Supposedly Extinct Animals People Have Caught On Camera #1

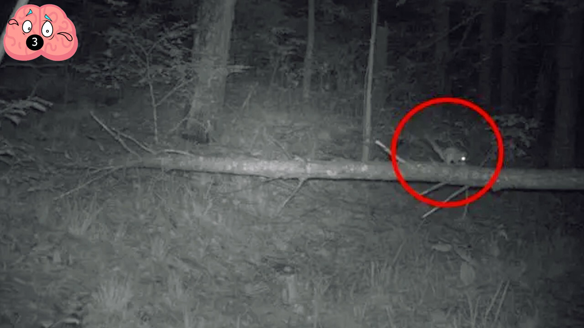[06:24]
Here are the stills of the images that were captured of the creature using a night vision camera in the snowy night.